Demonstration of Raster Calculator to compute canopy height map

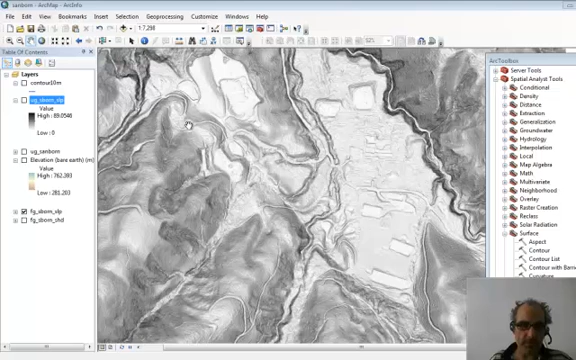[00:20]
but before we get in there, just to set the stage here with our sample data, we still have our bare earth view of the Sanborn area. I've made now a slope shade of the full feature, so the unfiltered data, so there you see lots of trees, but you see nicely the buildings here.
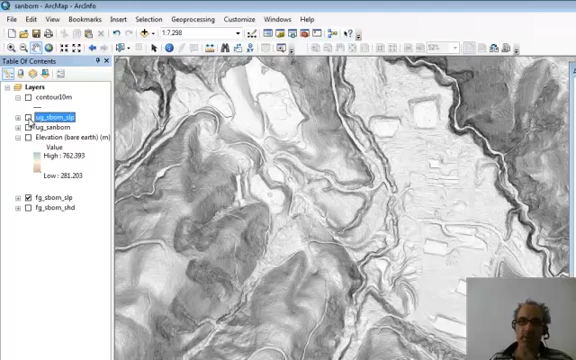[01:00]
So, this is the difference basically between unfiltered and filtered for these digital elevation models. So, what if we wanted to look at the height difference between them, because that is basically the height of the vegetation as well as the structures, but mostly it's the vegetation here.
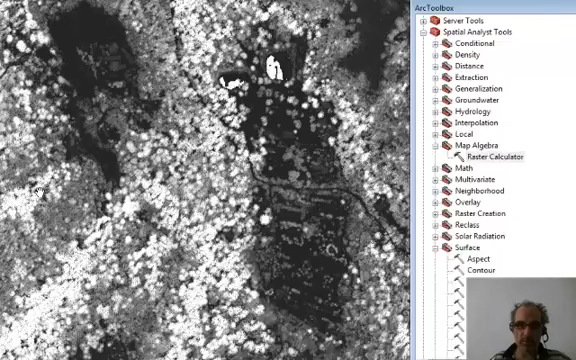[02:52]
Okay, so there is the difference map, and what it shows is that, looking over in the table of contents, we can see that the highest trees
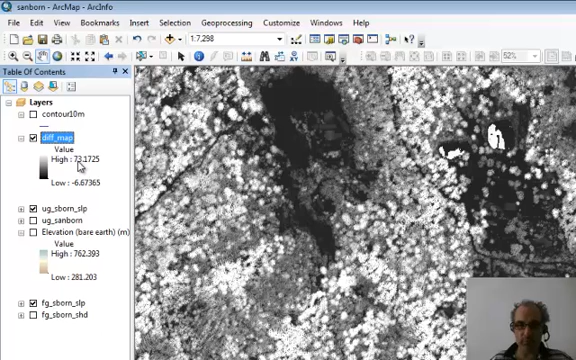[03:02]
or highest features are 73 meters above the bare earth.
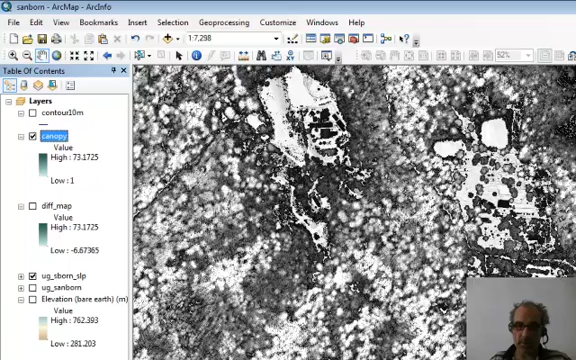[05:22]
Now, what we can see is, is these fields are, and the open spaces are, have no vegetation that is mapped.